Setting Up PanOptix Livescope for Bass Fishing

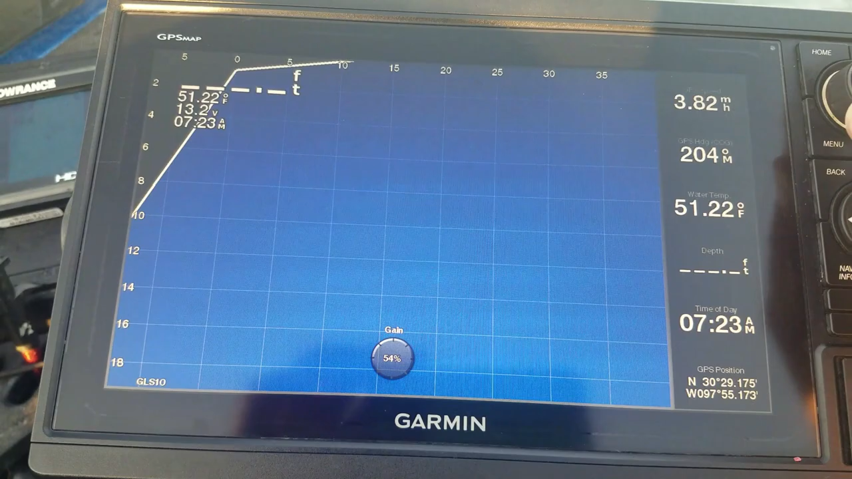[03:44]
On screen: water 51.22°F
You can't get a clear picture when your range is set at 80 feet and you're fishing in 10 feet of water.
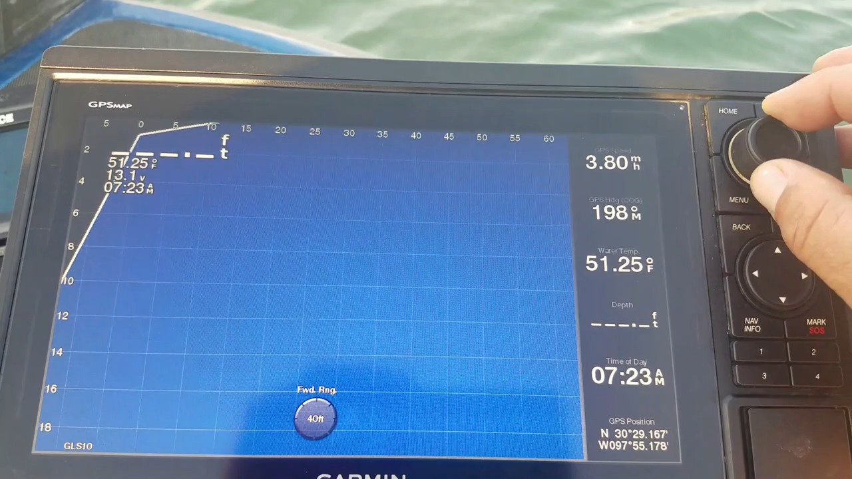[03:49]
On screen: water 51.25°F
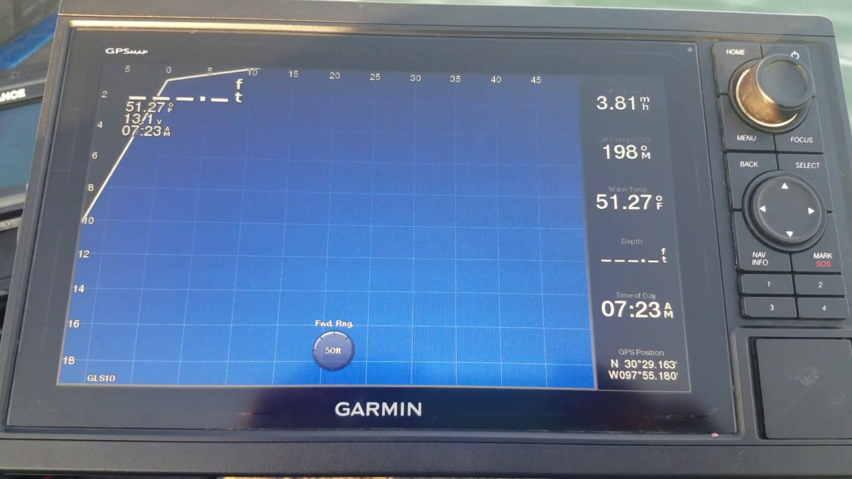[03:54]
On screen: water 51.27°F
Also, having the range set for 40 feet when you're looking for schooling bass isn't going to give you the best picture either.
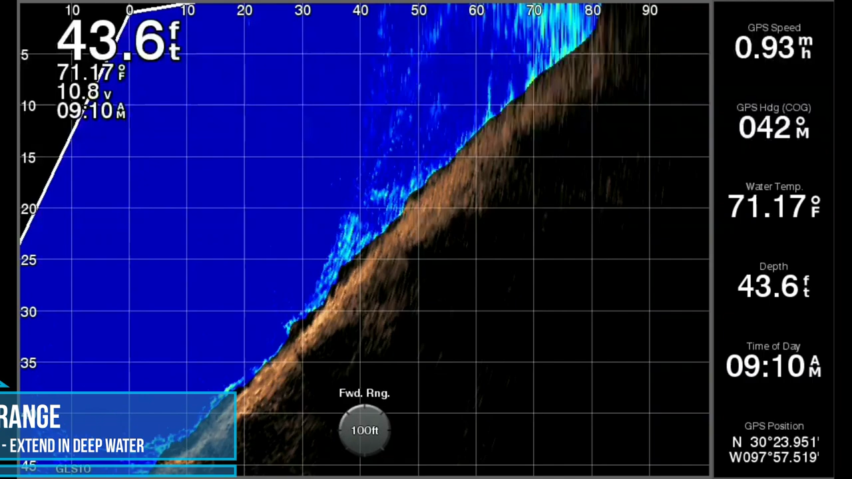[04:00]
On screen: depth 43.6 ft, water 71.17°F
So my basic rule is the shallower you're fishing, the shorter the forward range should be.
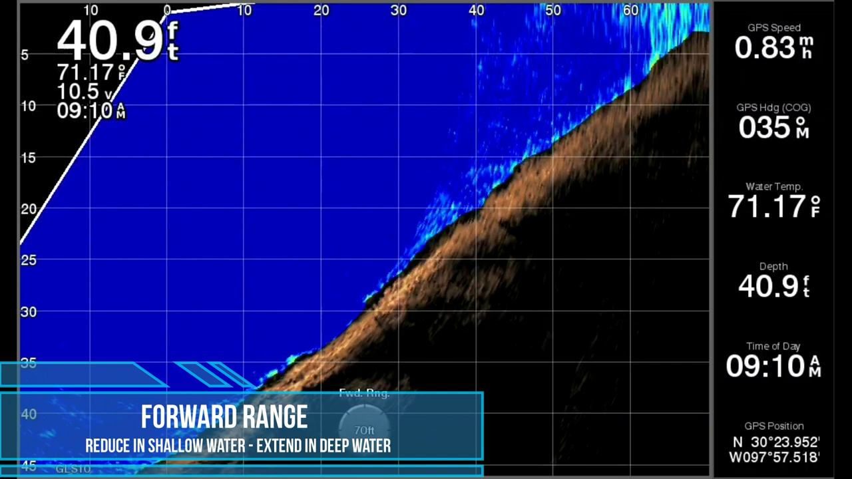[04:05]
On screen: depth 40.9 ft, water 71.17°F, speed 0.83 mph
And the deeper you're fishing, the longer you want it to be.
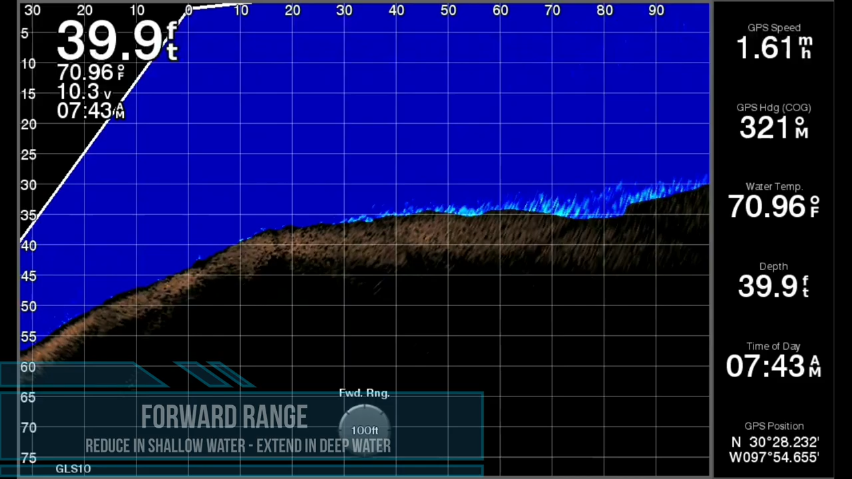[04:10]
On screen: depth 39.9 ft, water 70.96°F
The gain, I change that mostly from lake to lake and different parts of the lake.
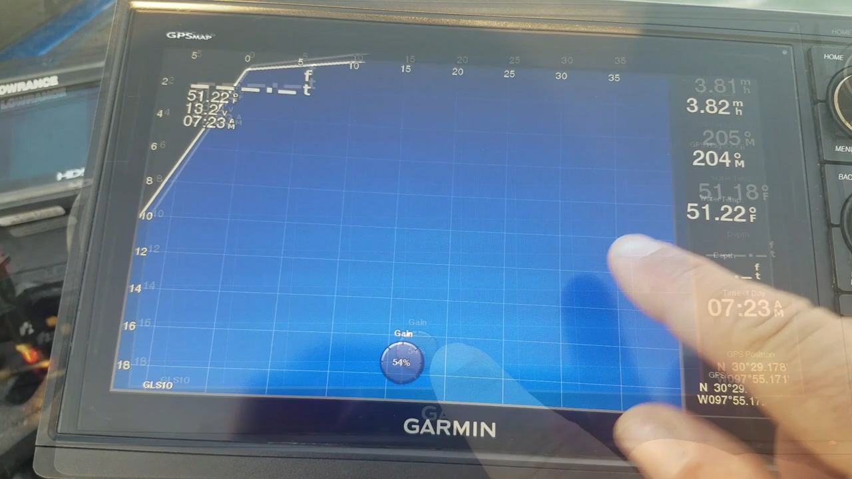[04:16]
It's affected by water clarity.
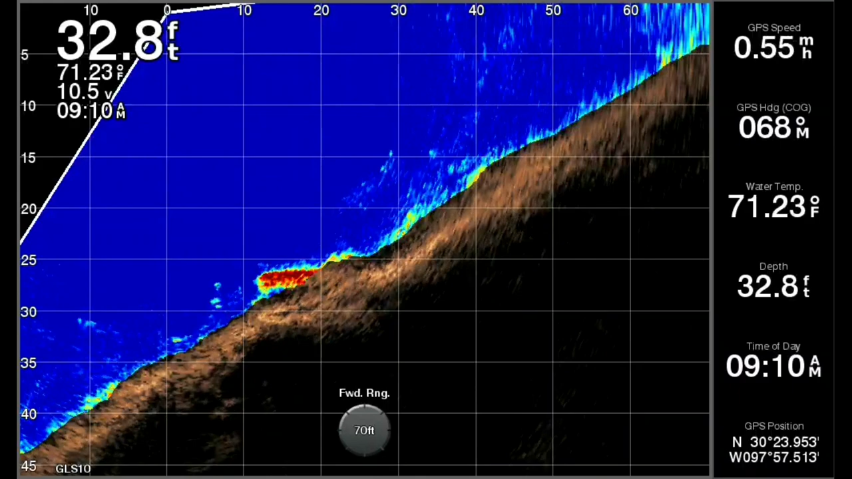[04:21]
On screen: depth 32.8 ft, water 71.23°F
So here you can see I reduced the gain from about 66 to back down to 60 to kind of clear up the image
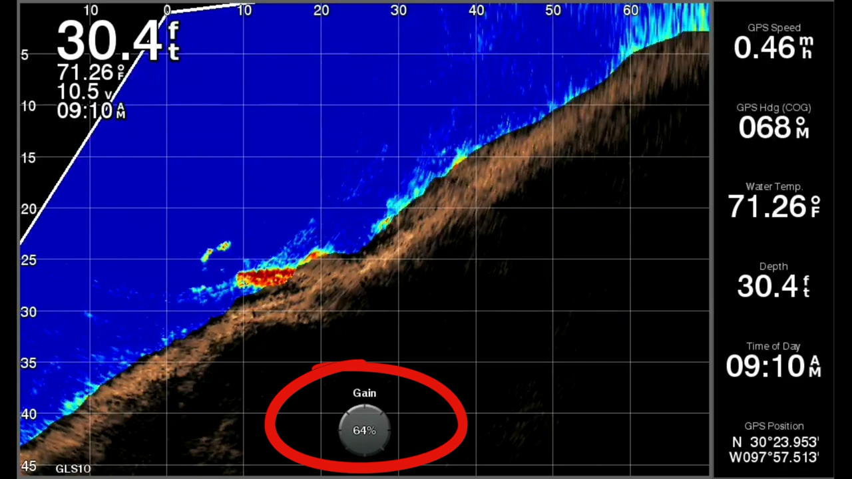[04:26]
On screen: depth 30.4 ft, water 71.26°F
around where the water meets the bottom.
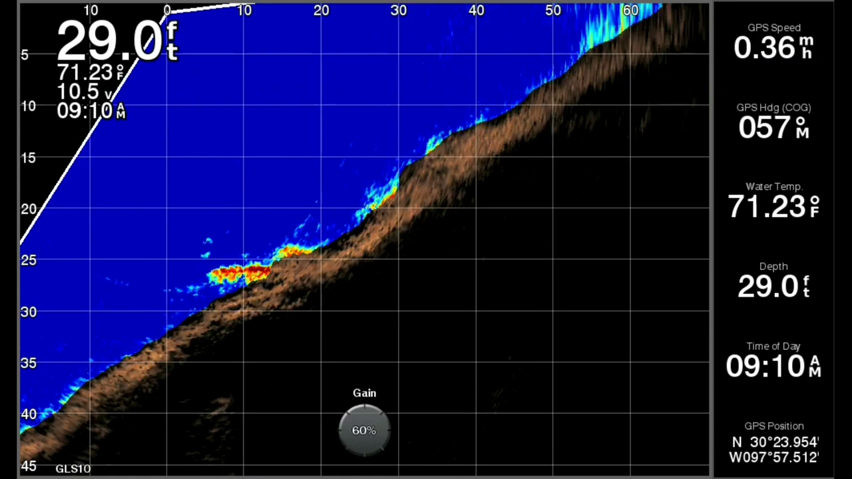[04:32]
On screen: depth 29.0 ft, water 71.23°F
And you can see some bait, possibly some bass too, swimming around what seems to be a little brush pile or lay down down there.